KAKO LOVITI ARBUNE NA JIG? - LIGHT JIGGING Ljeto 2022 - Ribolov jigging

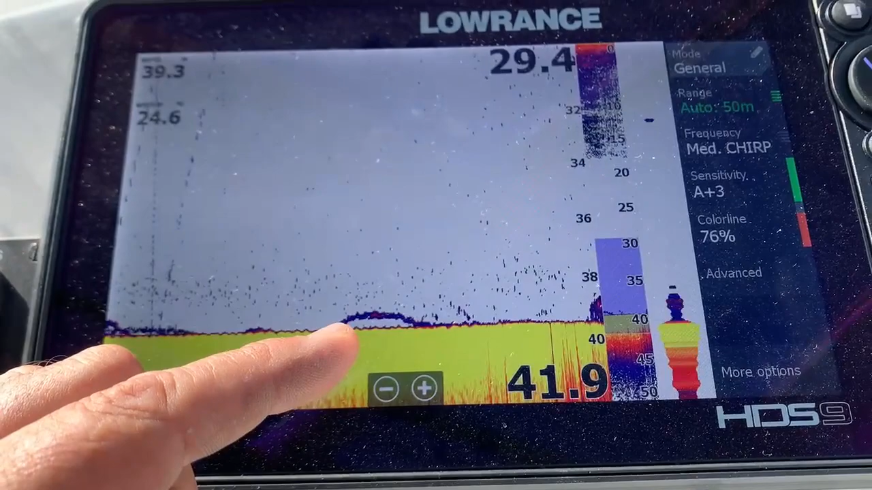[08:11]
Ovdje smo bila neka riba na 30 metara, ne bih rekao da je to. Evo, ovako ove debljine može biti najobičnija riba recimo do kila, ništa pretjeran. Evo ovdje sad se nešto pojavljiva.
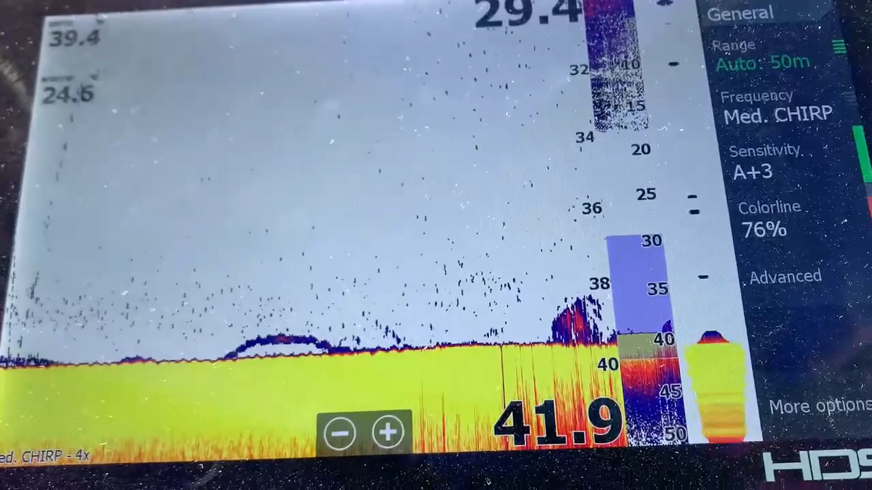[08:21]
Znači mi smo u zoom modu, ne znam koliko puta 3.
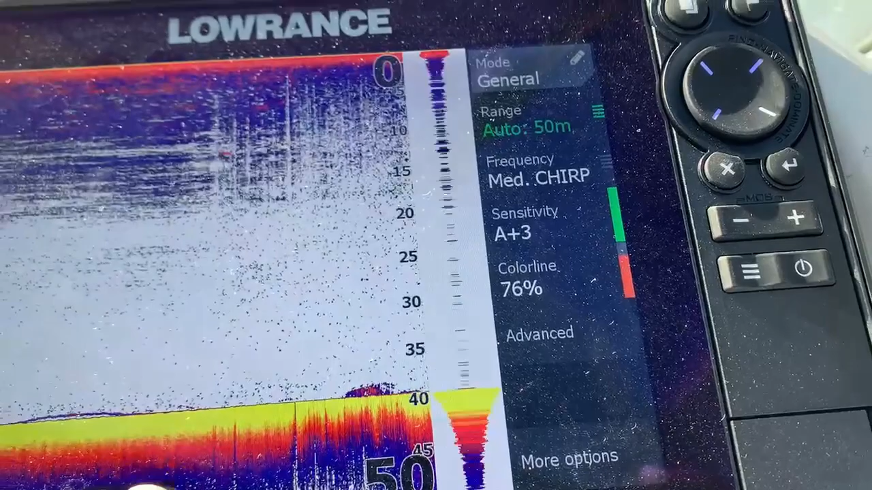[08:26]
Znači ovo je bez zooma. 1, 2, 3, to nam je nekako se optimalno ovdje.
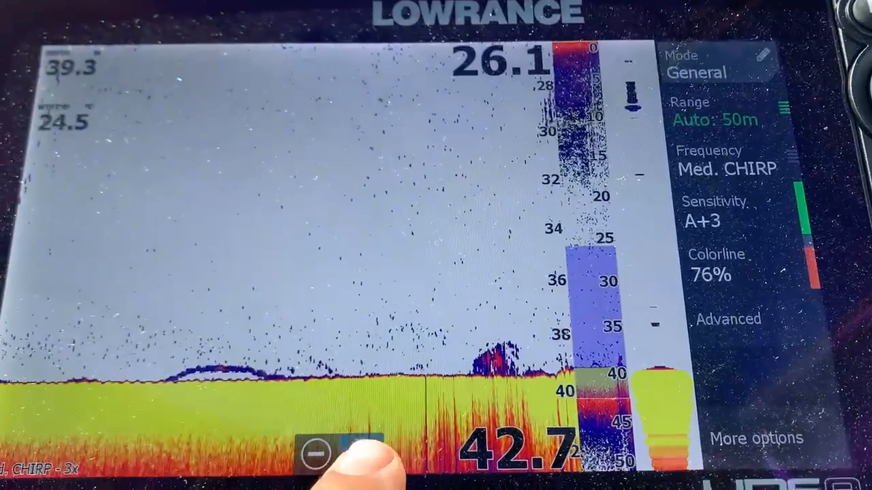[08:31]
Za ovo, evo sad ovdje.
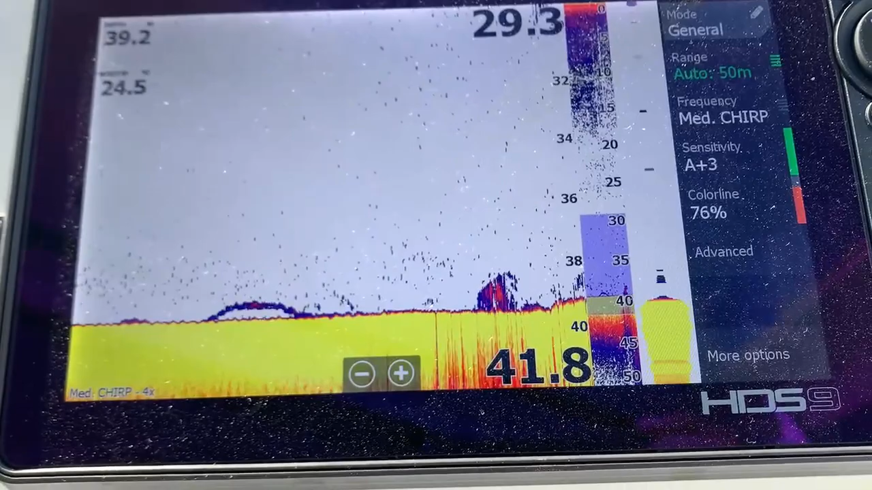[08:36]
Na A skopu vidimo da dolazimo na ribu. Sad ćemo vidjeti šta ćemo. Samo ćemo se popet u stvari gori i puštiti.
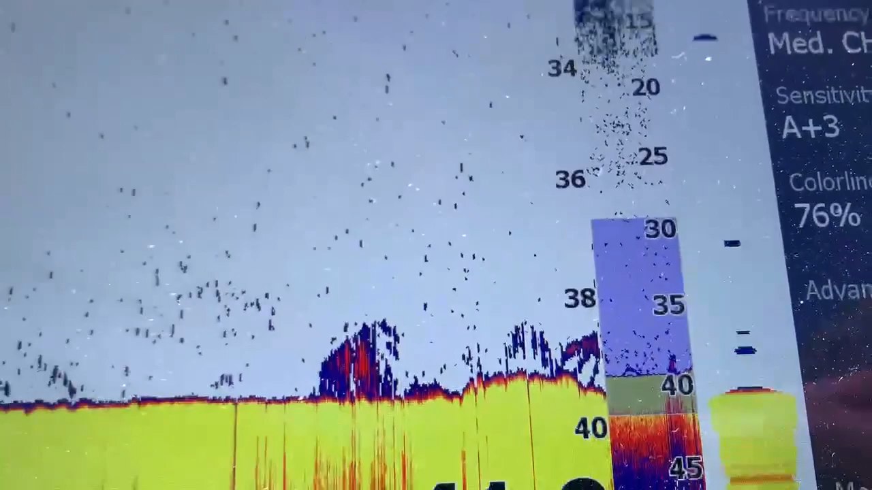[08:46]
Evo ovo je ovdje zanimljiv signal. Sam tu 1, 2, 3 ribe ako mene pitate.
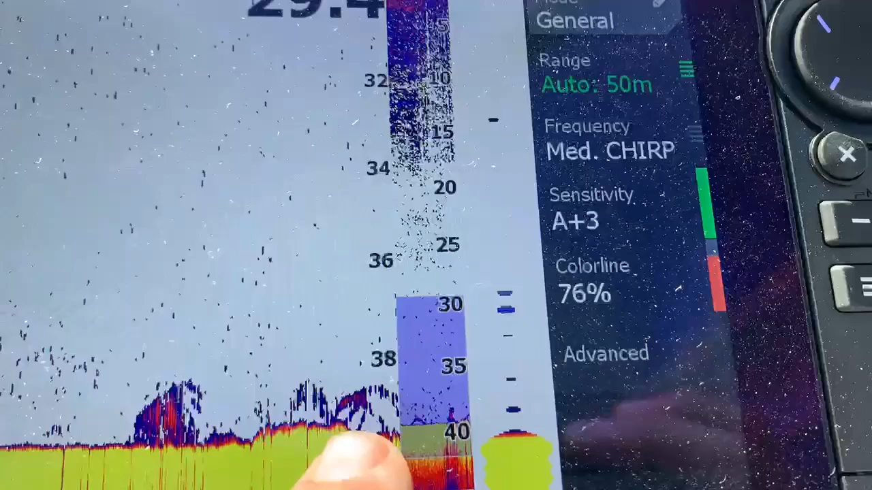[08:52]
Ovdje.
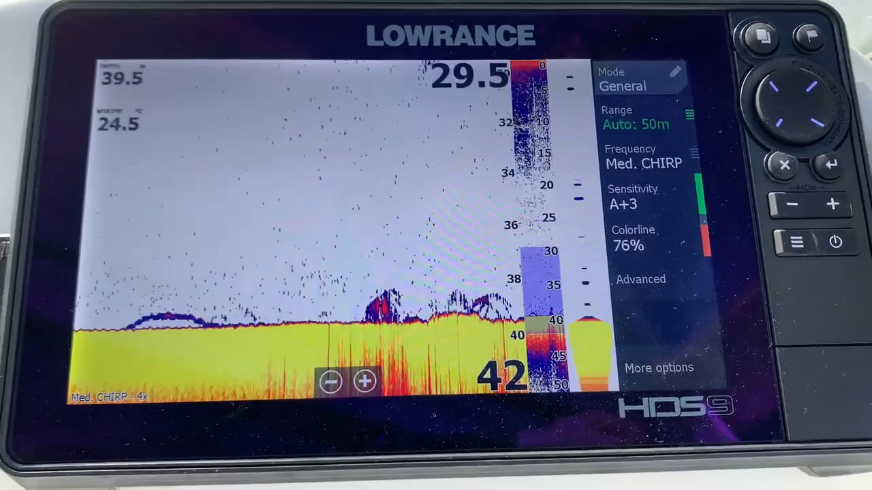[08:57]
Znači uređaj radi kao stvarno top.